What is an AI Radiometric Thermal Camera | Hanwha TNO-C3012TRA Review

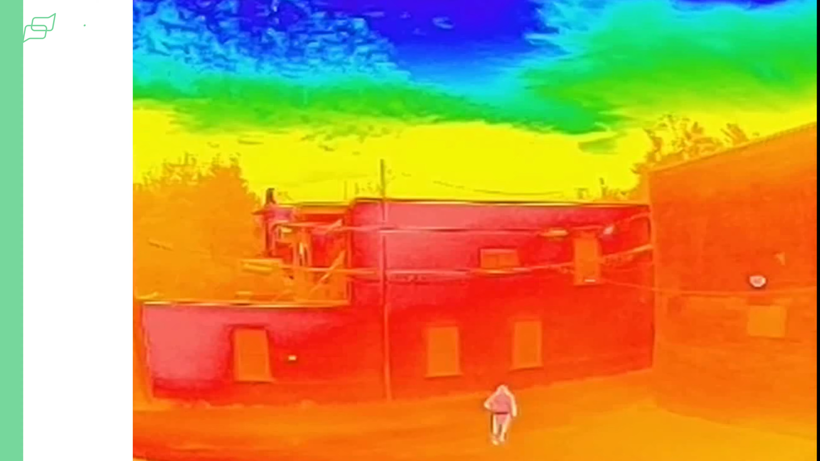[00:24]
This one is 40% smaller than regular thermal radiometric camera. So you can install it in narrow places and with its AI, well, don't worry just about the thermal aspect of it because now you're able to set up motion detection,
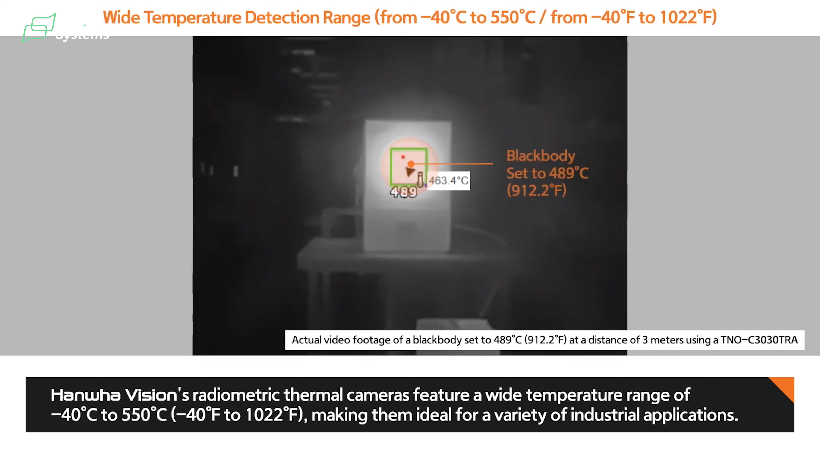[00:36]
On screen: spot 463.4°C
person detection, vehicle detection and much more.
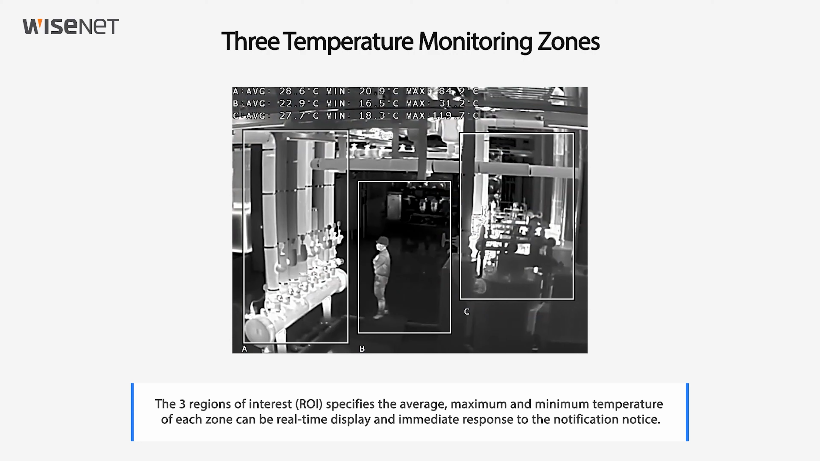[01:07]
And I'm sure everyone saw that picture before. So when we look at a person through thermal camera, you have this yellow, orange, red light on the person and when you look at the walls next to them, it's most likely blue.
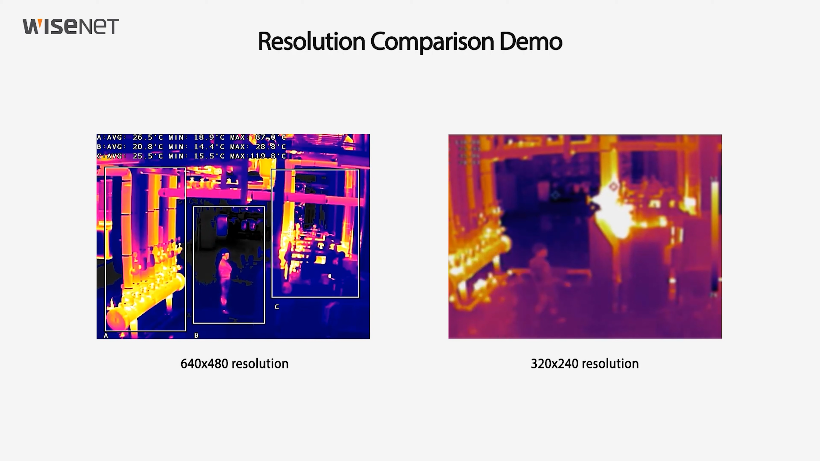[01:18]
You have some purple colors, some teal. So it exactly does what I just said. So from the red and yellow color, it emits the heat.
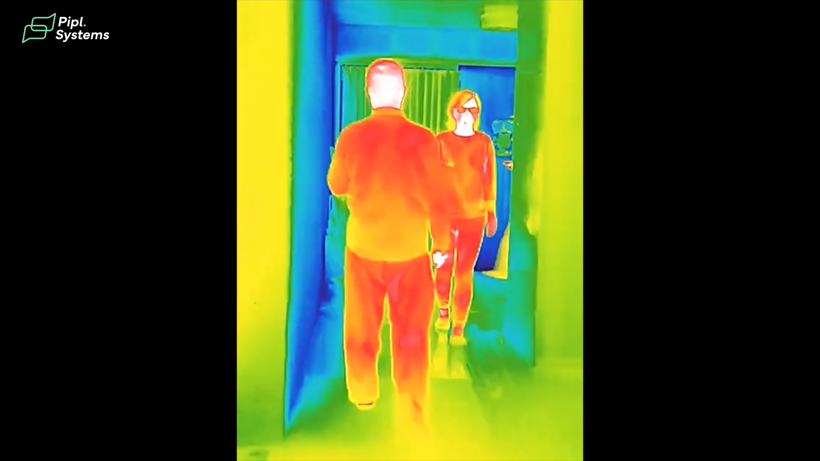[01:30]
So the more you have bright colors like this, the more hot is the color.
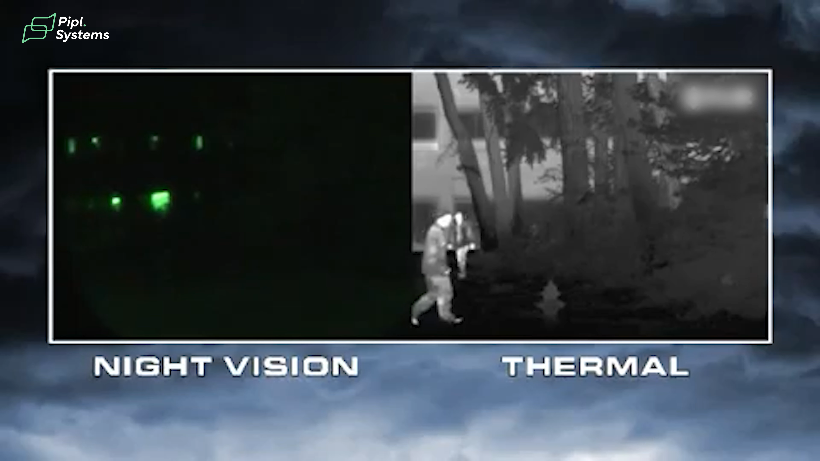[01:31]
But when you're going to cool color, well, that's the contrast of the camera.
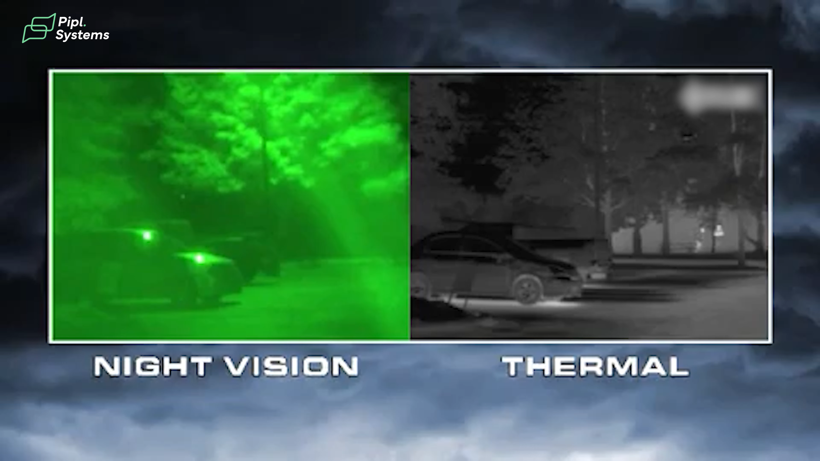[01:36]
And why it's so great to have a thermal camera like this one is because it works through any kind of situation.
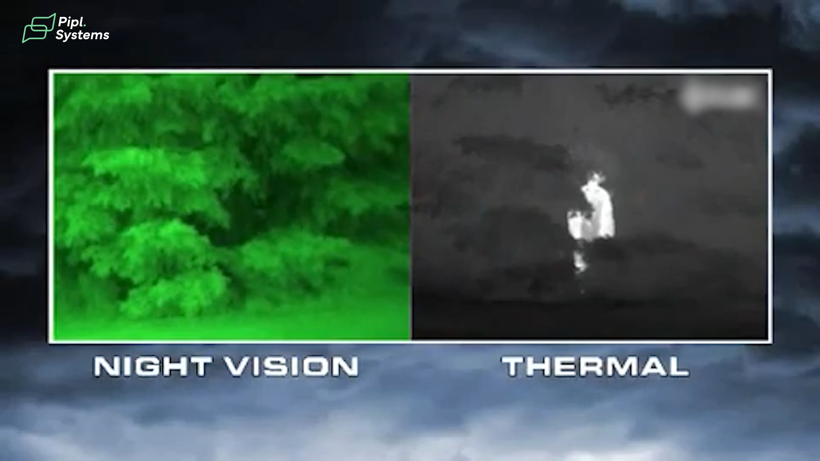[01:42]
So if you have low visibility through smoke, fog or total darkness, you will always be able to have an image in front of you. So it's great for security purposes.
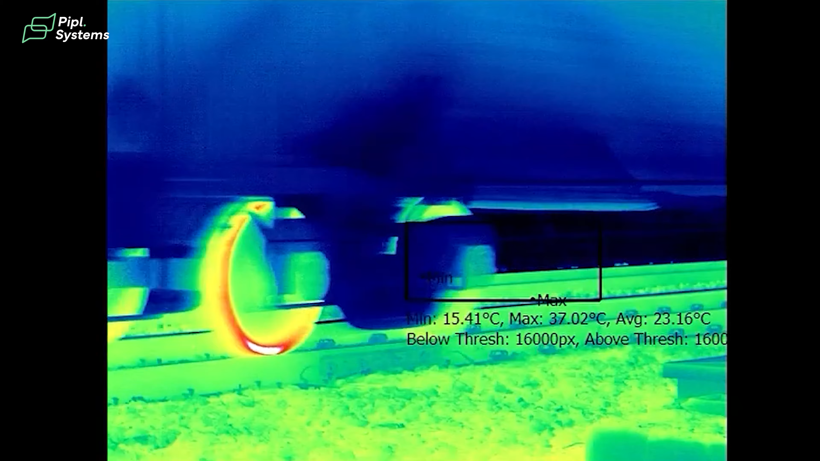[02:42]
On screen: max 37.02°C, min 15.41°C
So when you look at an image from a radiometric camera,
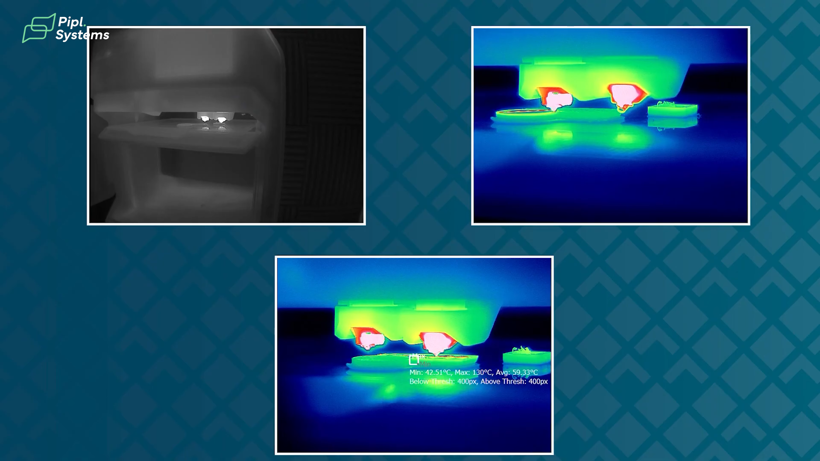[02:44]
you can pinpoint the temperature of each single pixel on your screen. So it's ideal to monitor, let's say if you're looking at industrial application that needs gas or oil,
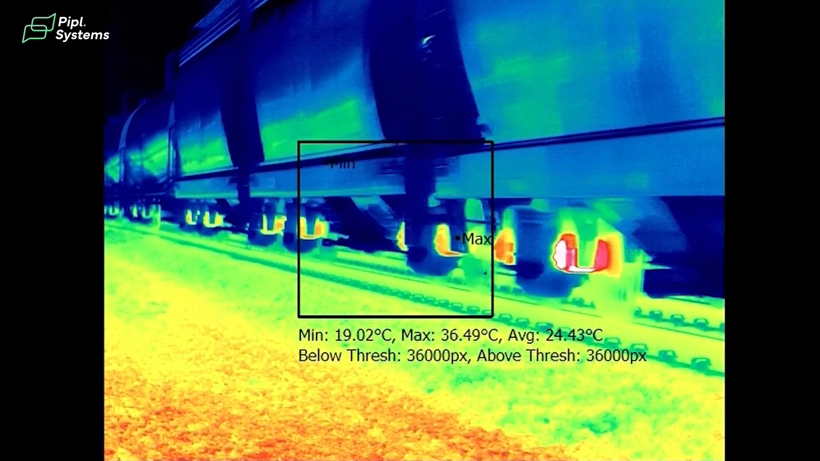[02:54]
On screen: max 36.49°C, min 19.02°C
well, you need to maintain a certain threshold of temperature or else
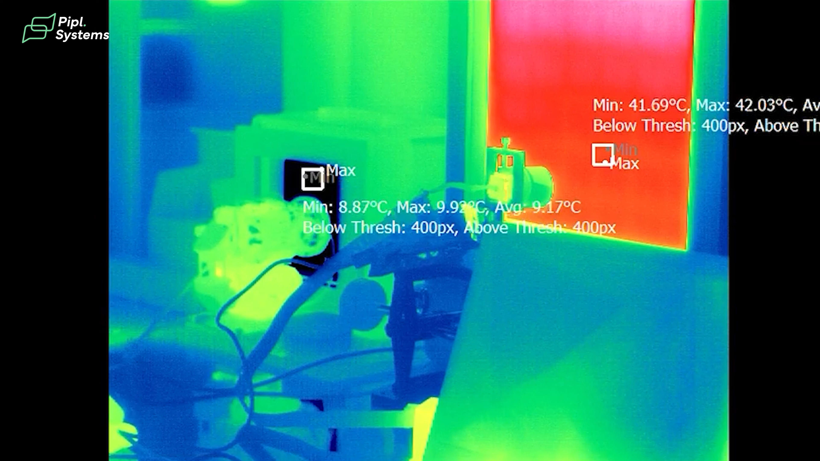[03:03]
cause problems for people that are on the field. So when you combine this precise technology that enables you to
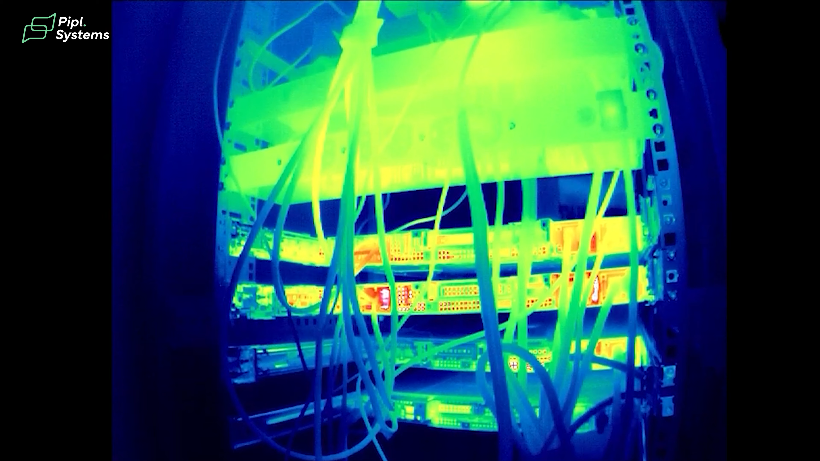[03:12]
measure the temperature of what you see on your image with a thermal camera, it means that you can see anything.
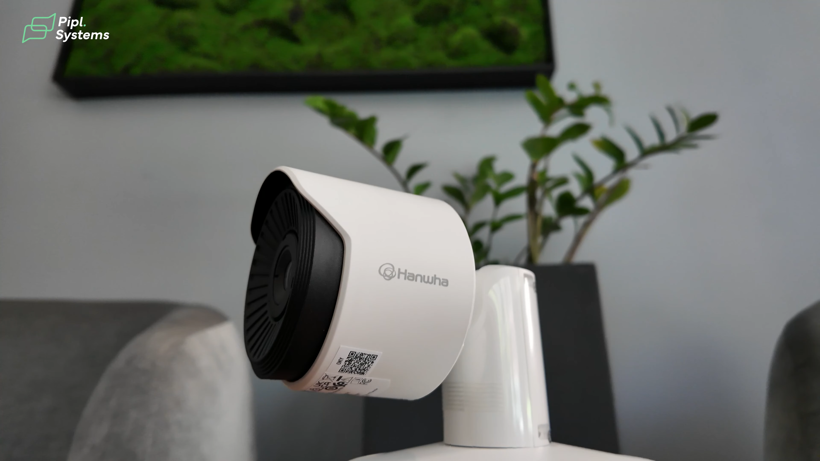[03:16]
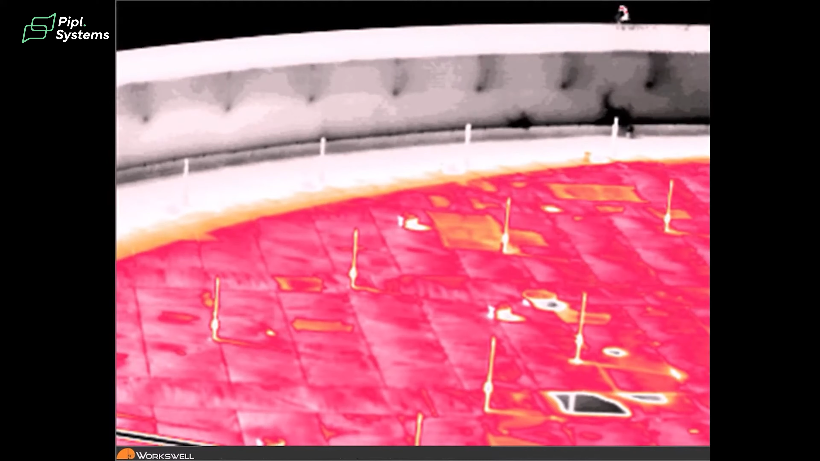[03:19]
So again, true smoke, fog, darkness, but you're able to calculate the temperature of what you are seeing.